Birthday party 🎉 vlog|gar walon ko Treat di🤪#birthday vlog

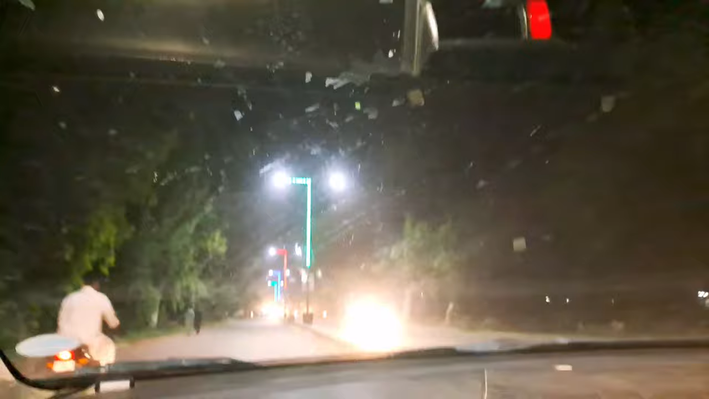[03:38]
बहुत ही जंग का खूबसूरत रोड, वह रोड है जहाँ पर ना कोई खड्डा ना जाम पे जंग के बड़े टुकड़े हैं,
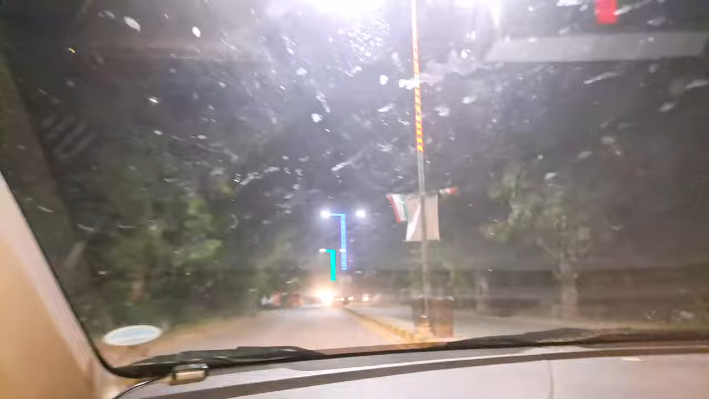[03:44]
बाकी रोड तो ये हिंडवाने आप देख सकते हैं,
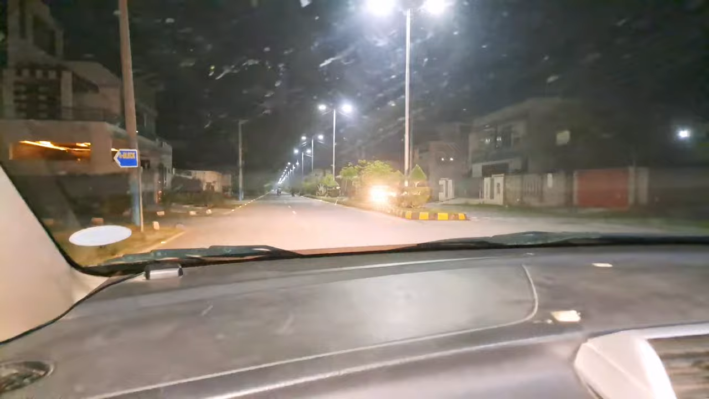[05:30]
ये ए ब्लॉक है पैराडाइज का। अब हमने इधर बढ़ना है, अब हम बाएं तरफ बढ़ेंगे और इधर से निकल जाएंगे। ये है एग्जिट पॉइंट पैराडाइज का,
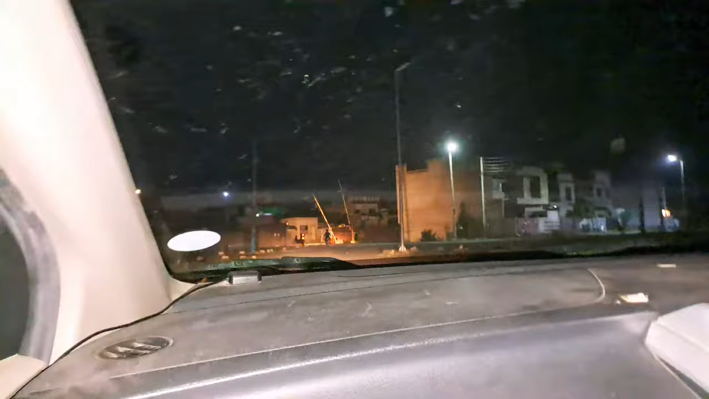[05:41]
ये देख दाखिल होगा लालाजार में, ये आप देख सकते हैं टोल प्लाजा एग्जिट पॉइंट लालाजार का, सॉरी पैराडाइज का। अब चढ़ो यार, बिरयानी कवा, कवा बिरयानी, कवा बिरयानी।